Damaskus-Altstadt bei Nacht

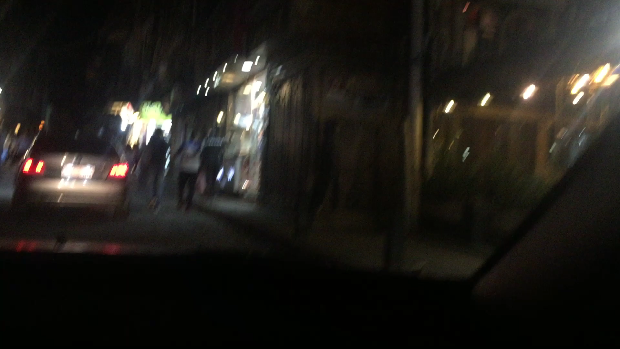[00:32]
Ihr seht, die Gebäude sind alle sehr alt, aber die Cafés sind alle sehr neu. Und ihr merkt, ja, das ist die Altstadt. Also die Altstadt und die Neustadt, die sind wirklich nebeneinander. Als die Franzosen kamen, haben die einfach die Neustadt an die Altstadt drangebaut.
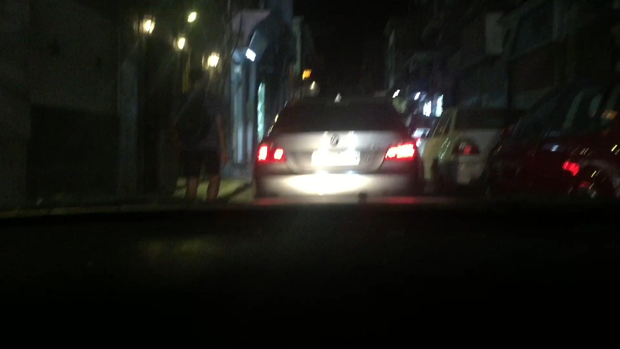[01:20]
Und hier sind natürlich auch die, die, die Straßen total eng, ne. Ähm, klar, Altstadt halt, normal. So, und wir zeigen euch jetzt ein anderes Stadttor noch, Babshari, das Osttor der Altstadt von Damaskus. Und das ist deswegen auch so interessant,